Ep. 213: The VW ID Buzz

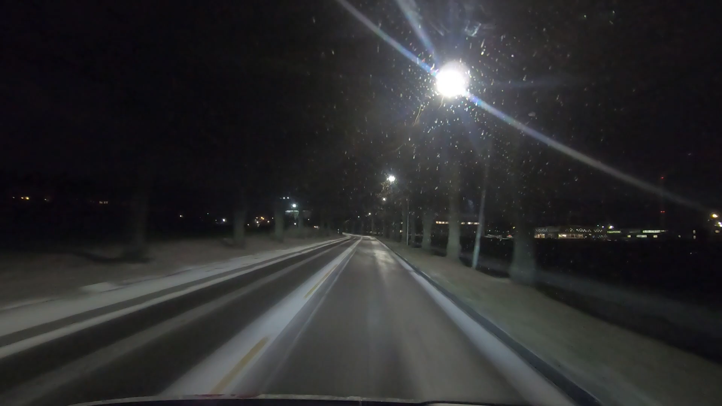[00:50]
Forward visibility and side, forward and to the sides are very good. Big, nice mirrors, comfortable, relatively quiet. Today is going to be, we're going to do the usual test. It's going to be quite interesting because it's been snowing. So, yeah. Slightly discouraging conditions on the road now, because it might be black ice on the road and I don't really want to crash this thing.
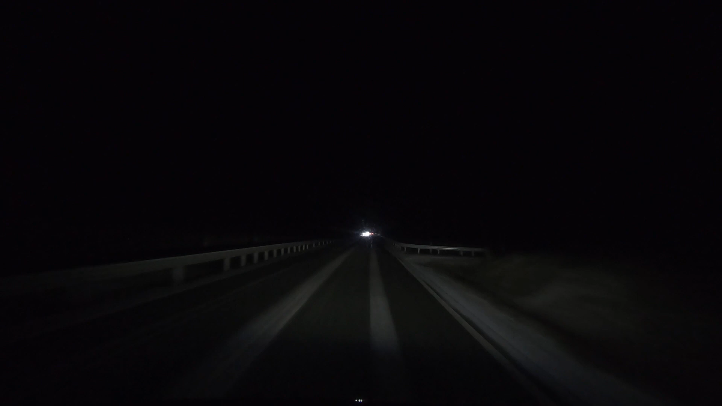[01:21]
So we'll just take it cool and easy. I found the trip computer and it's telling me that since I picked up the car, it's been averaging 265 watt hours per kilometer. Now some of you might think that's atrociously high, but this is a big car, this is a van. And if I compare with the car I use at work, for instance, the Peugeot